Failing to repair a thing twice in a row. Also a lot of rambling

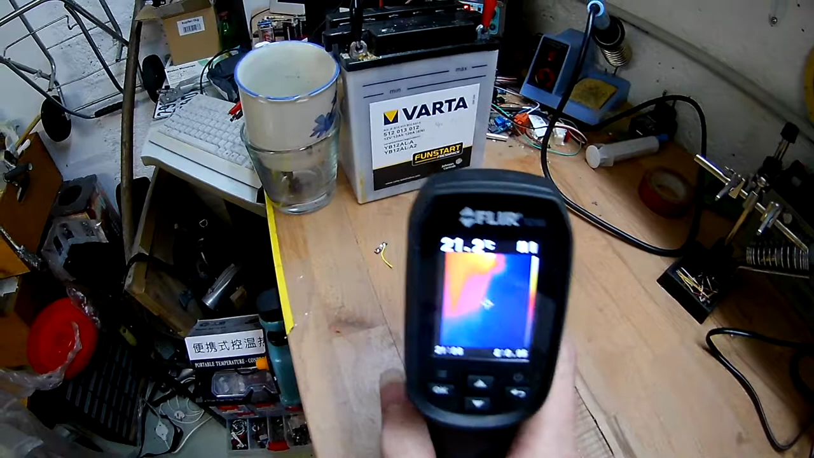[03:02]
On screen: spot 21.2°C
yeah you see that you see that that's
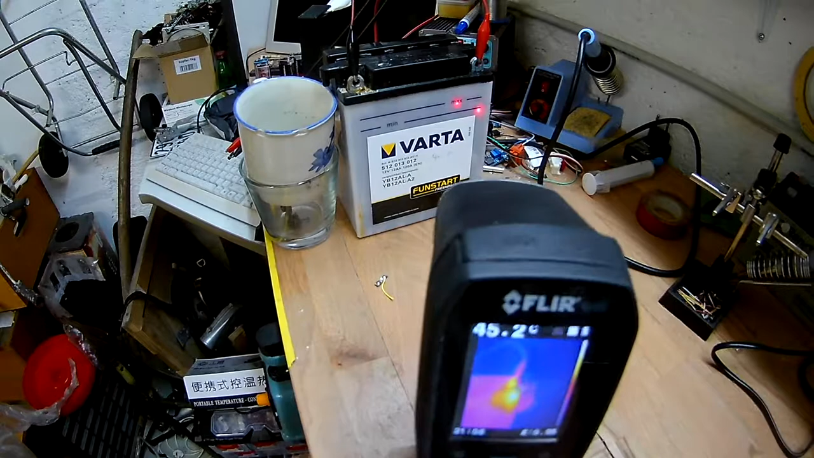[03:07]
On screen: spot 45.2°C
how many degrees okay something like the
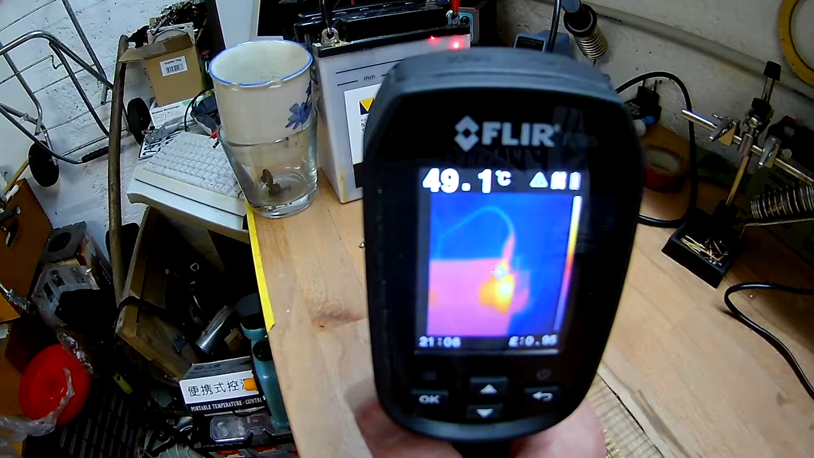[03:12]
On screen: spot 49.1°C
reason of 50 yeah 55 that's quite bad yeah
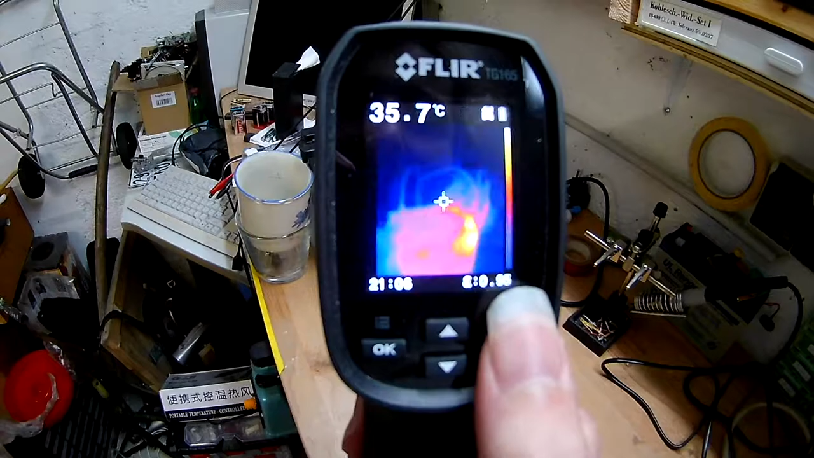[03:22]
On screen: spot 35.7°C
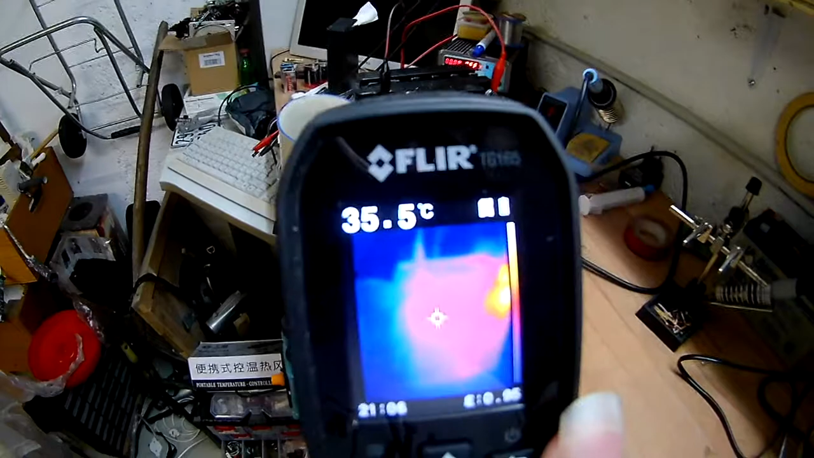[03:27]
On screen: spot 35.5°C
you see the rest of the battery is quite fine well 34 and
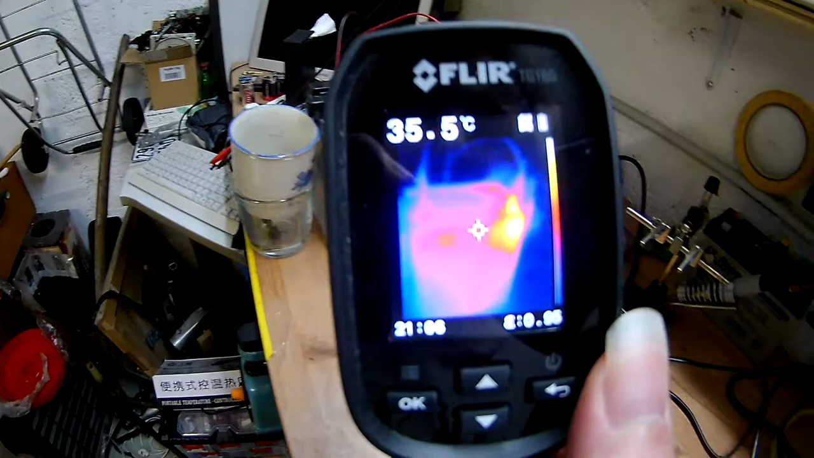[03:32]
On screen: spot 35.5°C
this thing is just cooking here but strangely only the top like not the bottom
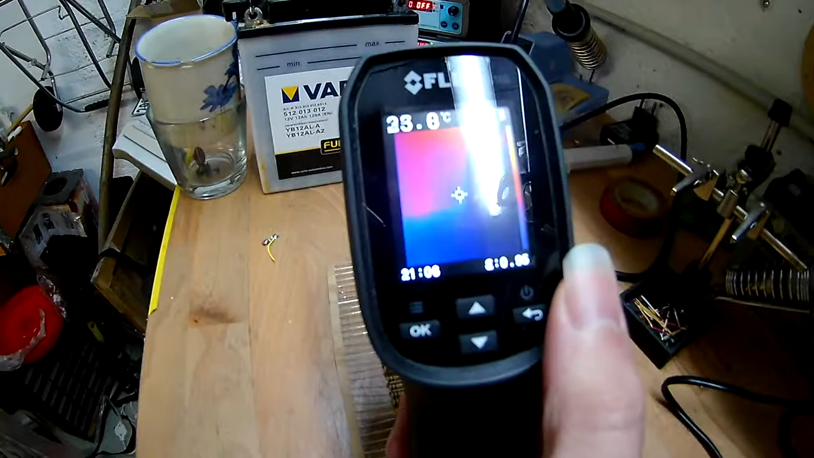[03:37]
thing just just the top and this cell here's cooking to the bottom I
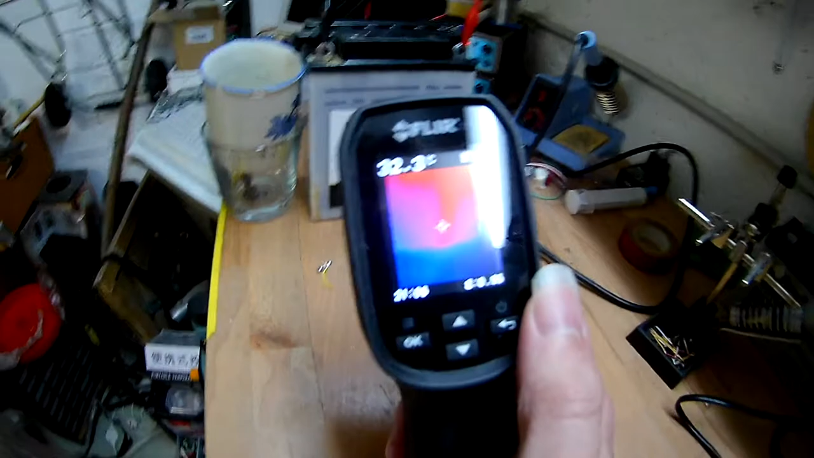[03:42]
don't know this thing's completely broke I'm just gonna let it charge and charge and charge till it eventually evaporates all